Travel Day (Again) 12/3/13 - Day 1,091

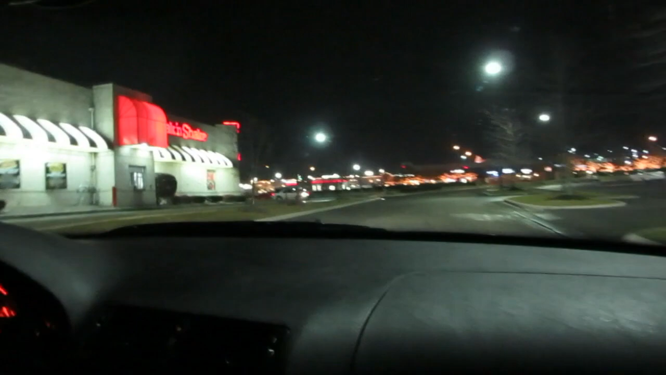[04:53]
so I managed to get a flight to Columbus. Across the road? Yeah, we're trying to find this, go here and make a right. Oh, look at that. There's more stuff over there. Make a right here. I think we're at Easton, or I don't know what this is, it's a nice, really nice shopping area here.
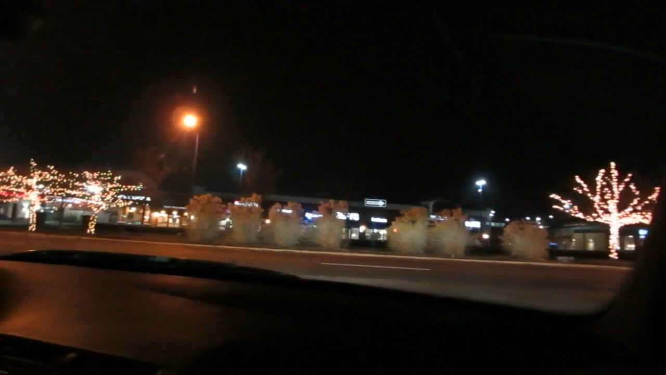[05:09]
Nice Christmas lights. Yeah, it's, I'm not even sure. Yeah, Easton Market. I've never been here before, so.